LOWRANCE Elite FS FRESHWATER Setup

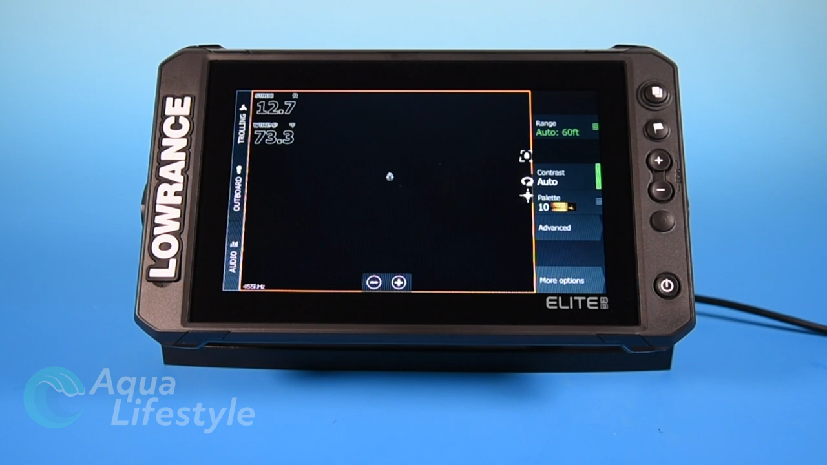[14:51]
Don't have one to display and that's going to be a video for another time.
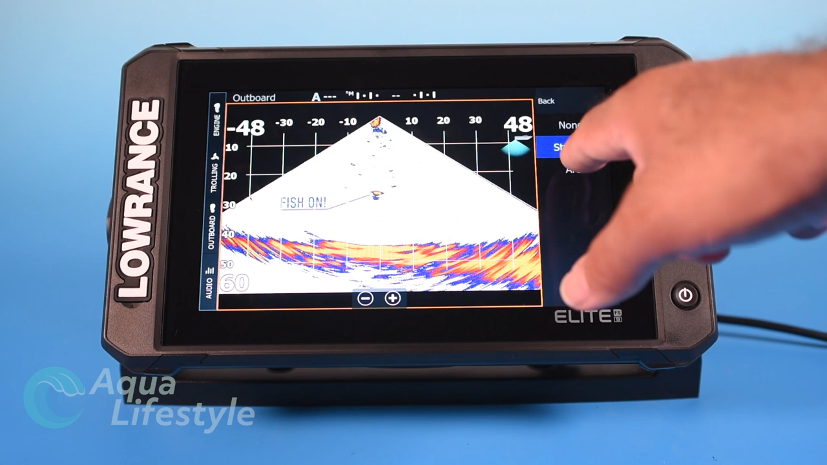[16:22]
Target trails, you can flip the view again if your transducers mounted in reverse. You've got pallet options and range grids just like we talked about previously. And the last option down at the bottom is record video and you press that if you want to record an actual screen grab of something interesting.
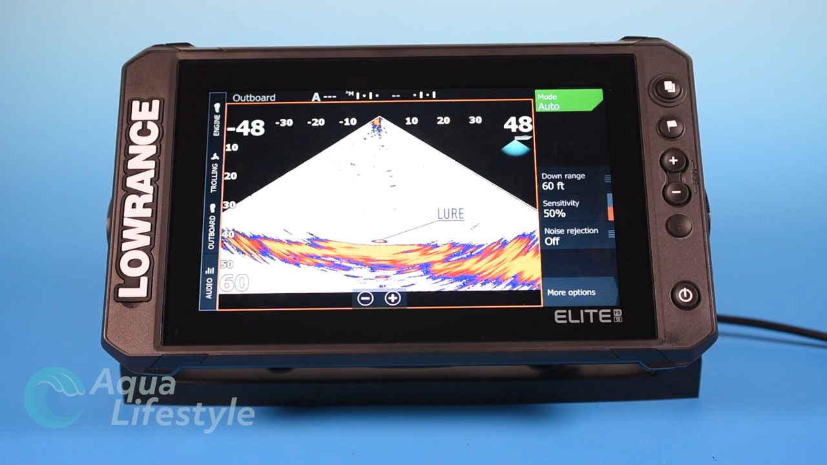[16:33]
So that's a very basic overview of live sight. Now let's take a look at active target. The first option on the menu is auto mode.
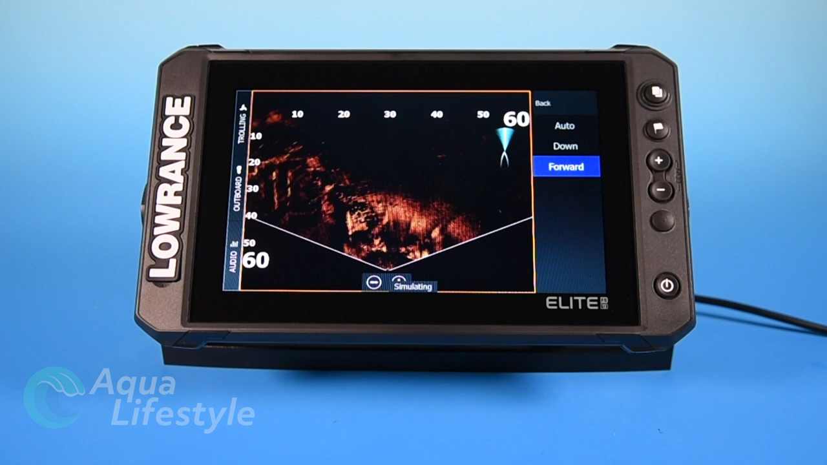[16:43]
You can do auto down or forward depending on how your transducer is mounted and how it's set. Next is your depth range and again you can set it to whatever range you want. You can have it in an auto mode. If you don't want it jumping around you can set an adequate depth setting just like we spoke about in previous sounder modes.
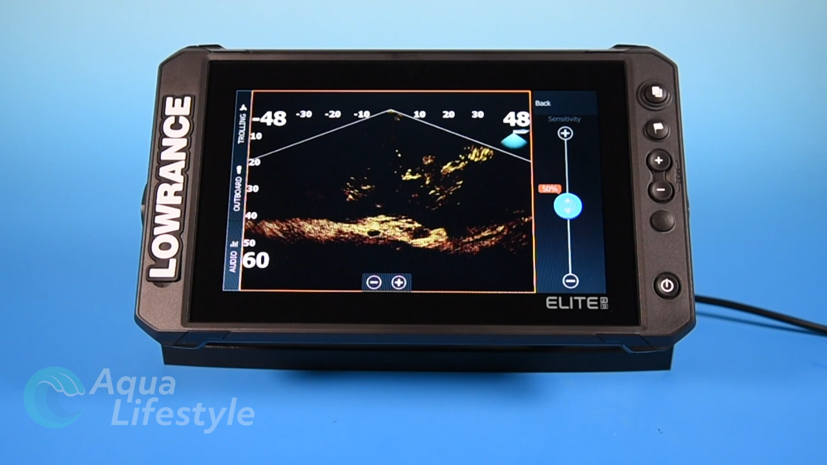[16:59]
Next is sensitivity and you can adjust it with a slider again. Usually auto mode is good you might need to make some minor adjustments depending on water conditions. Next is noise rejection same as we had discussed in other sonar modes. Hitting more options at the bottom brings up another menu with your stop sonar just like others.
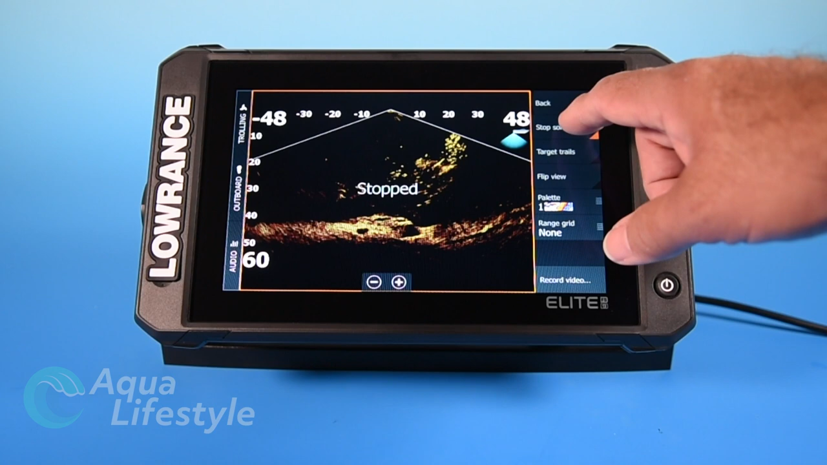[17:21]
Target trails, flipping your view, pallets, and range grids. Down at the bottom is record video.
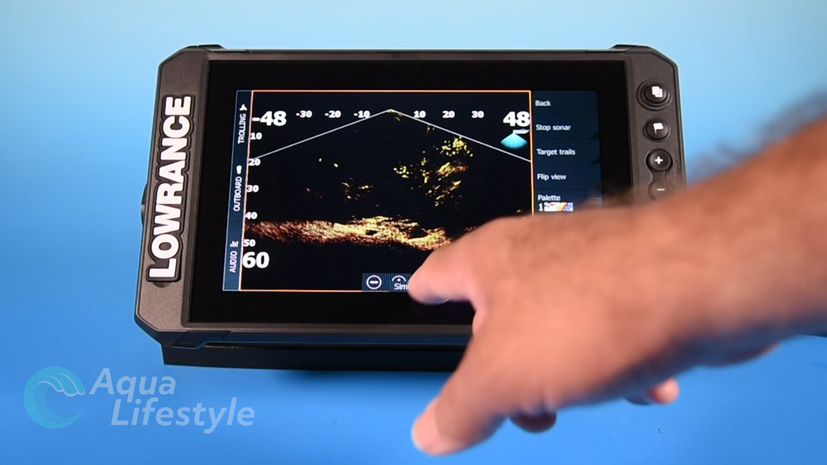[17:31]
Again you can record something if you find it interesting and it'll save it to a file on the machine. And this is a view of it in a forward or scout mode. Excellent if you're looking for structure or for fish.
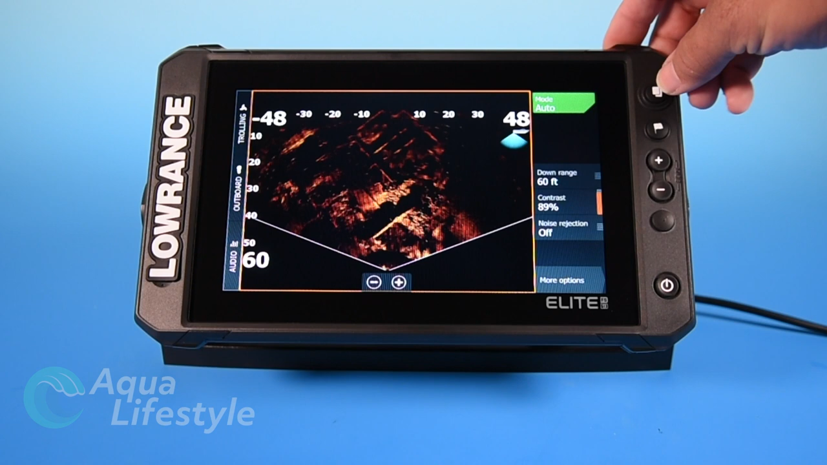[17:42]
This mode is excellent for that especially in fresh water. Lastly you're going to want to set up some custom screens and have them in your favorites here on the right side of the screen.
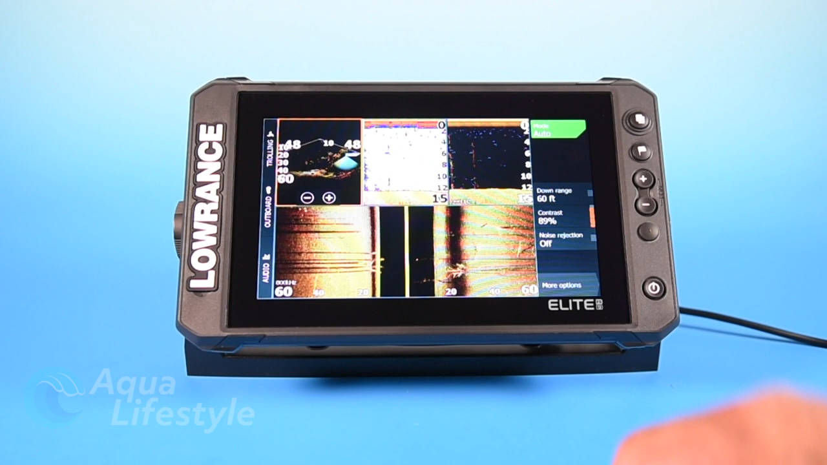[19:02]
Now I can customize the data fields within each of these individually and you can refer on this sub menu.
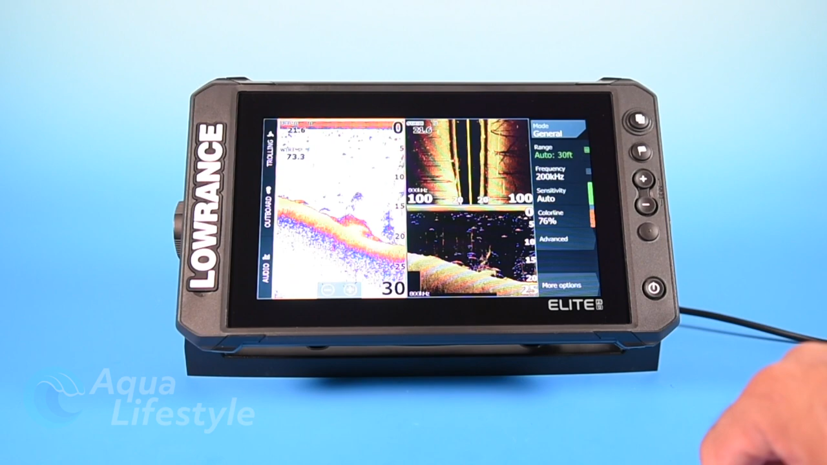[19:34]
I click on it and there it is and my menu for each of those pops up on the side. Very simple, very easy and again refer to our first video.